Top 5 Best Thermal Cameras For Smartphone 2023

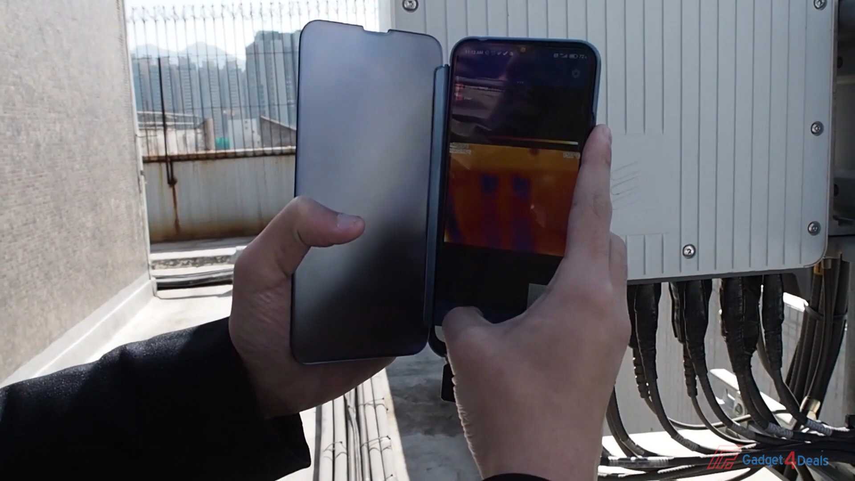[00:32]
If you do home inspection by yourself, it offers high enough thermal visualization to show you where the issue is.
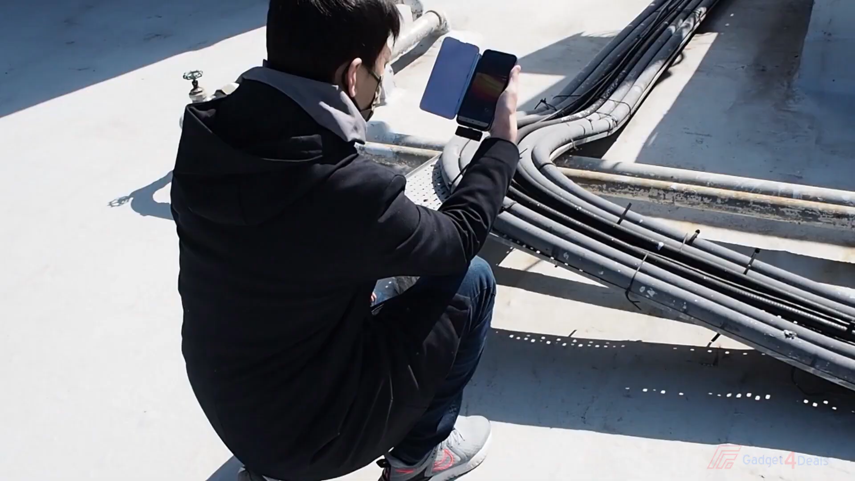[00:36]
Please note that instead of showing clear thermal image details that high resolution thermal cameras offer,
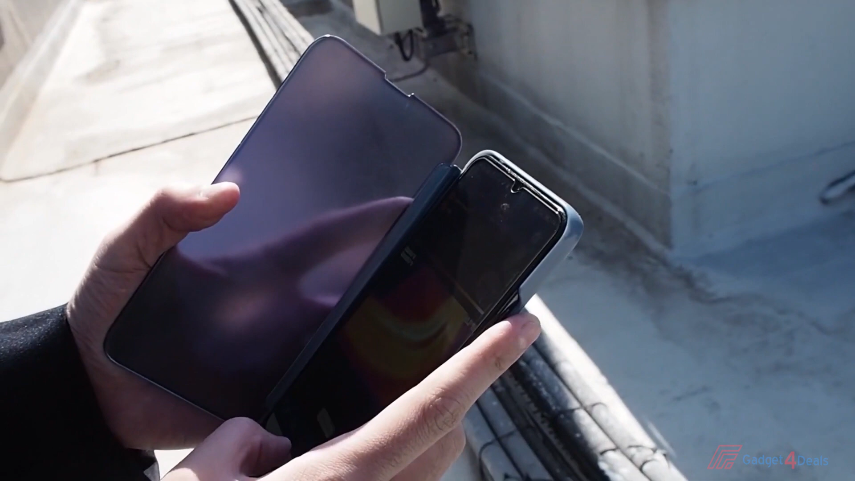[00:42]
the main purpose of using the IR202 for checking is to find the location of the issues which we can't see with our naked eye.
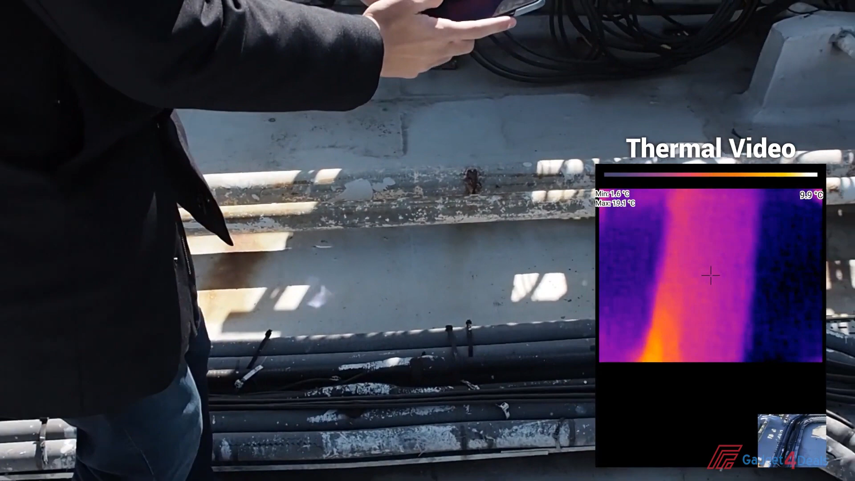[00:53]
But when we plug in the Thermal Camera IR202,
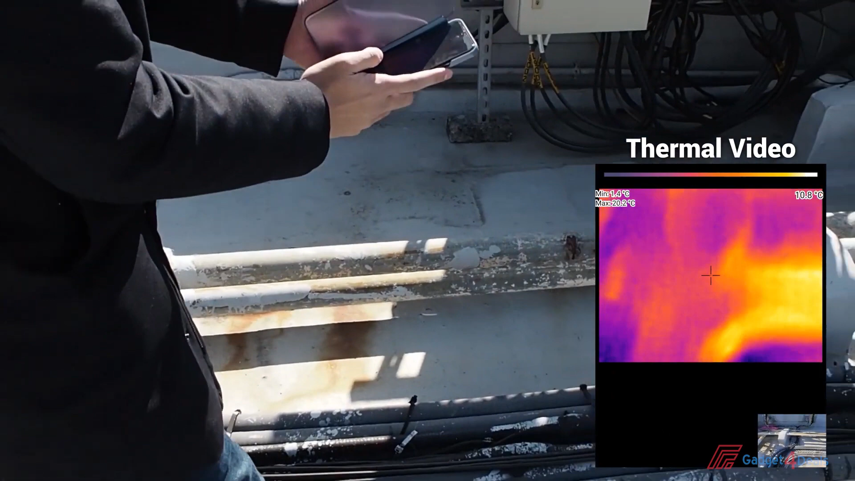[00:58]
On screen: spot 10.8°C
then we can see its temperature and which parts are hotter.
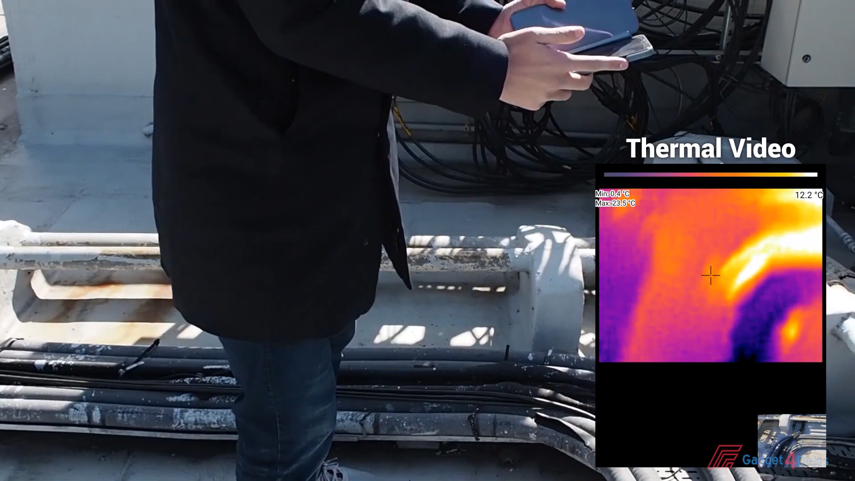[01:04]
After we find problems with the IR202, then we can move forward to the next step. With the IR202 Thermal Camera for Android phones, you can have yourself an affordable and easy to carry inspection tool by your side at all times.
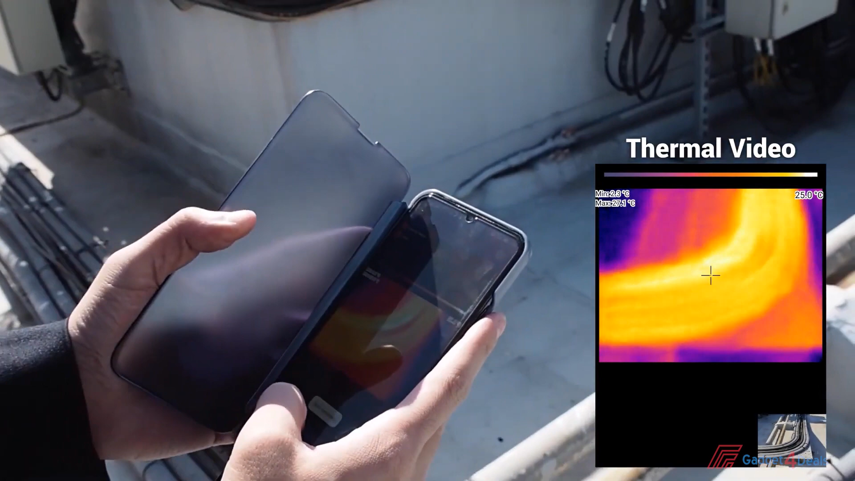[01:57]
the main purpose of using the IR203 for checking is to find the location of the issues, which we cannot see with our naked eyes.
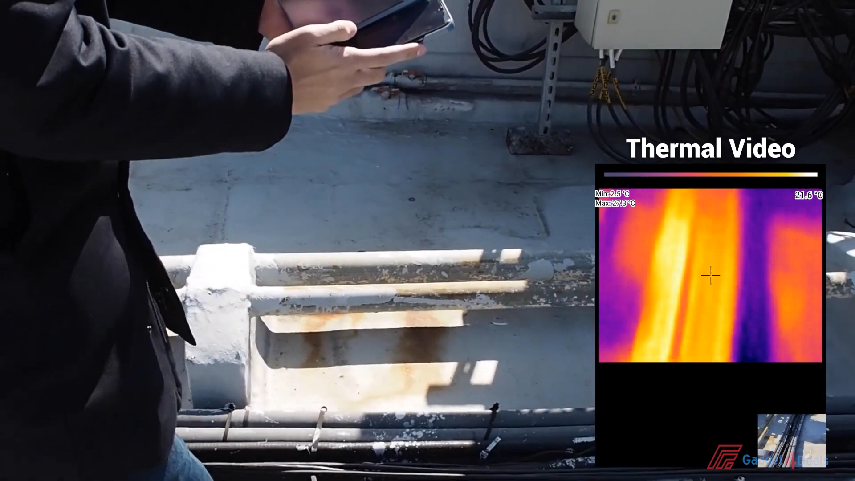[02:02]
For example, when we look at this pipe with our naked eyes,
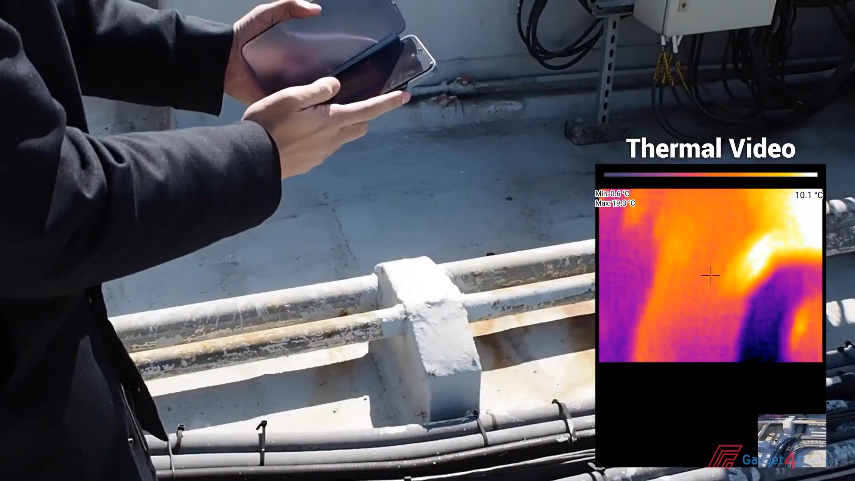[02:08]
we don't know its temperature of it, but when we plug it into the Thermal Camera IR203,
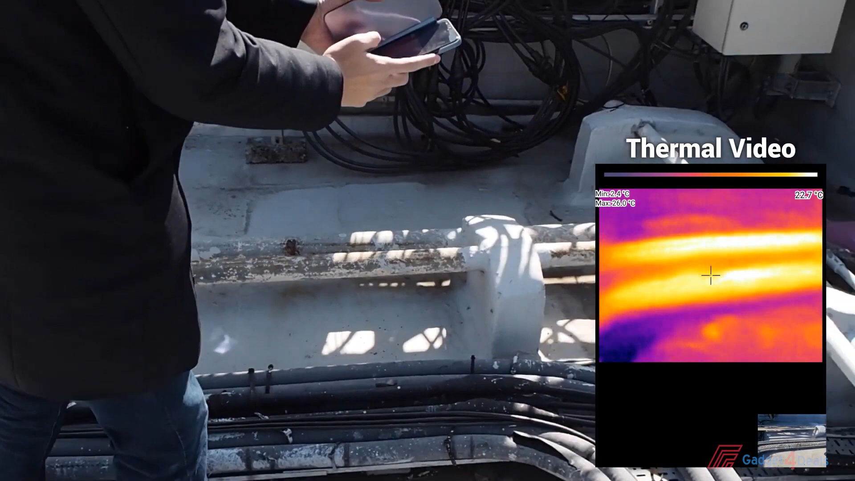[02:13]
On screen: spot 22.7°C
then we can see its temperature and which parts are hotter.
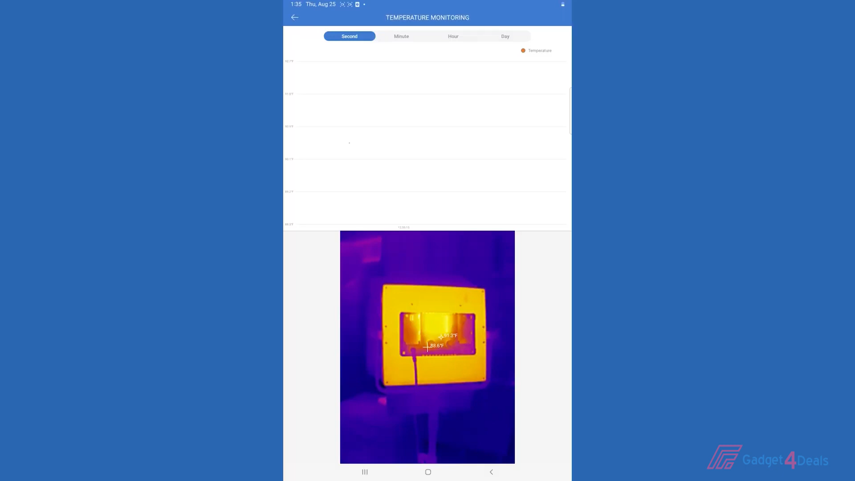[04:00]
Temperature monitoring, this can be used to actually monitor for an extended period of time at a certain temperature. So it will actually provide a graph out of what you're doing and what the temperature change is.
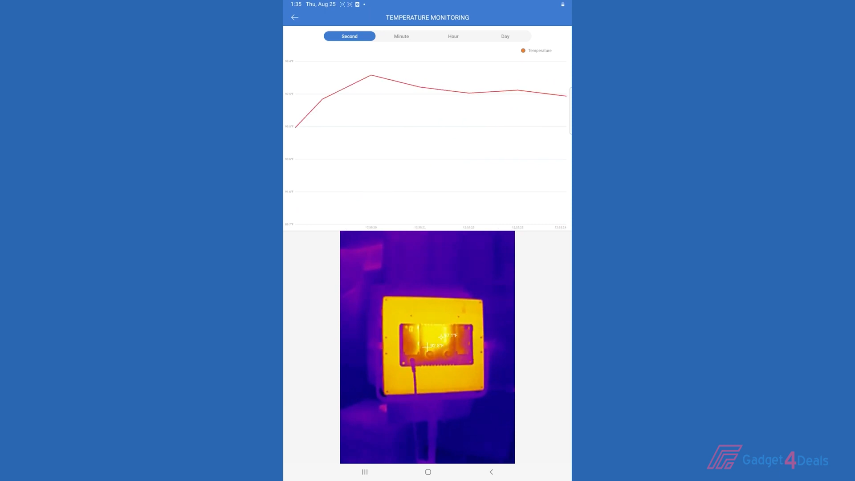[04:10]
And then final is the thermal imaging camera itself.
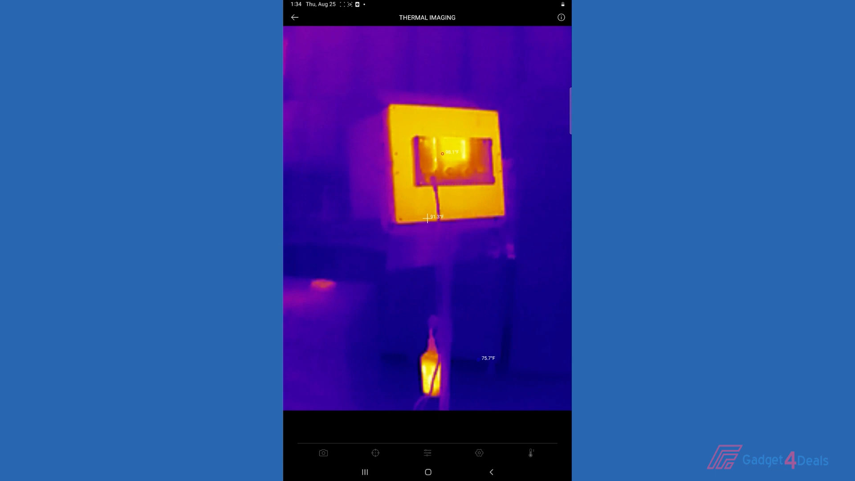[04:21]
You can go in and change things like colors to display something that's maybe easier for you to see or to read. You can also go in and change contrast, the image rotation. You can change the normal temperature ranges if you're working on something extremely hot. And that will change the actual contrast of the device.
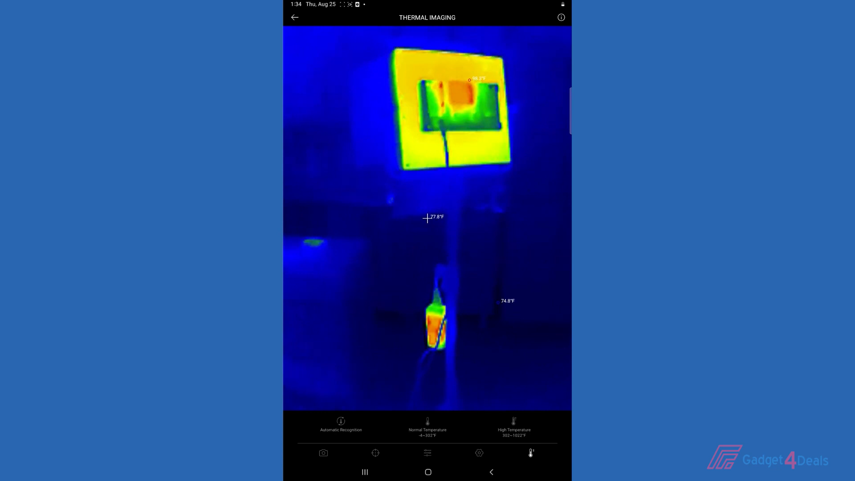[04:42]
Something that's really neat about this device and app is you can go in and select what they call different dimensions.
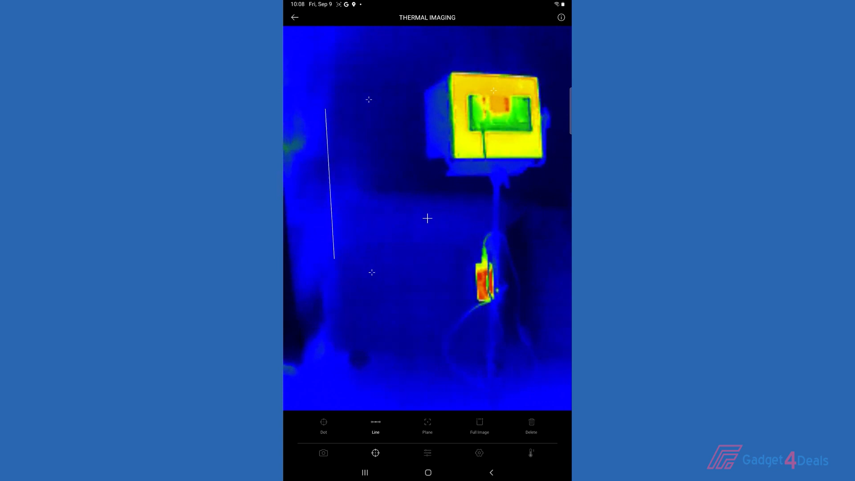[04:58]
You can also add lines. And on that line, you can do up to three lines.
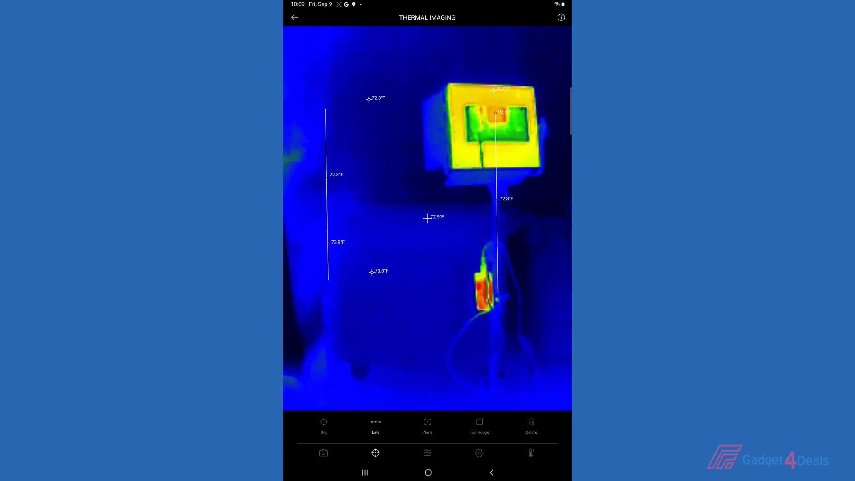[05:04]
It's going to show you the highest and the lowest temperature on that line. So you can do up to three of those.
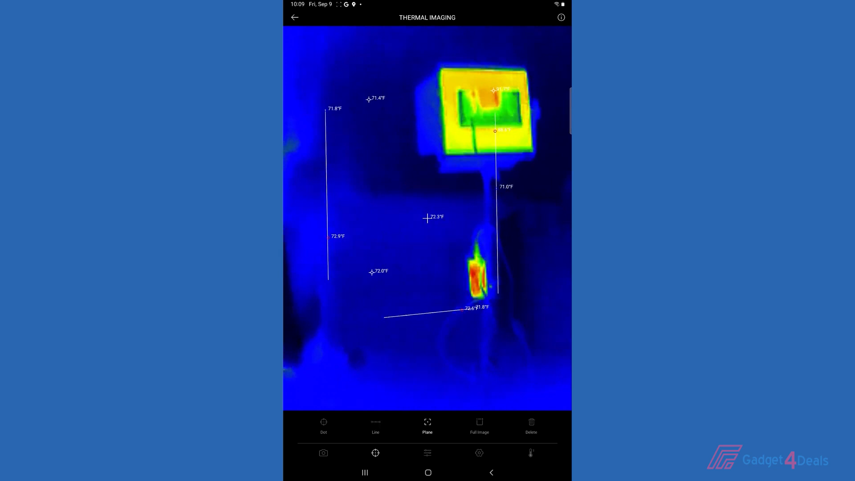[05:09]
And you can also do up to three planes where you can draw a box.
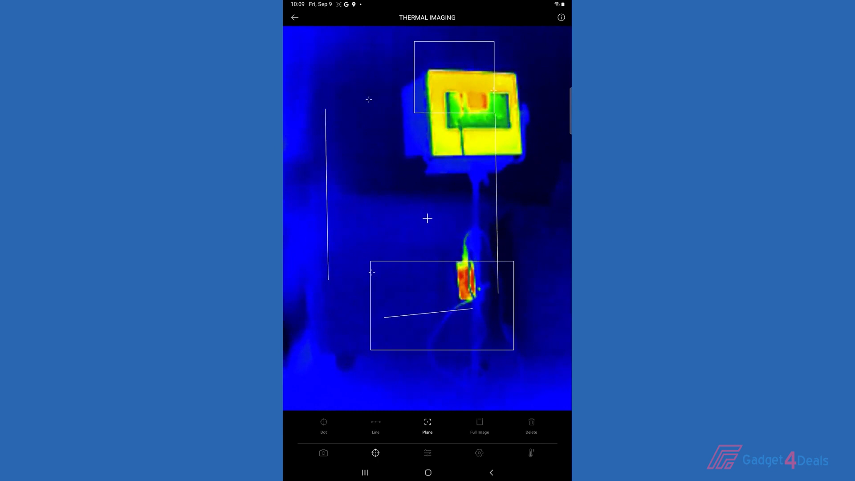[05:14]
And within that box, it's going to tell you the highest and the lowest temperature within that box. So that's pretty cool.
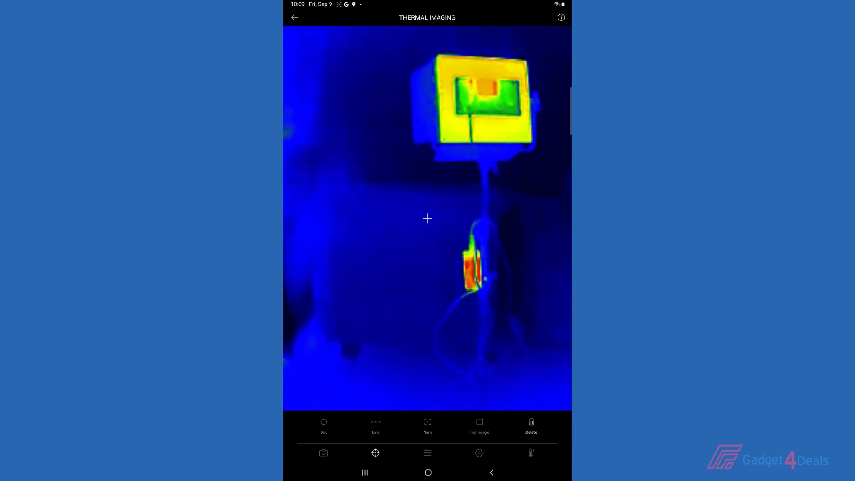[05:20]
We'll get rid of that. And then you obviously here, you can go in and take a picture or take a video. Now, there are a lot of industries that can benefit from the TC001.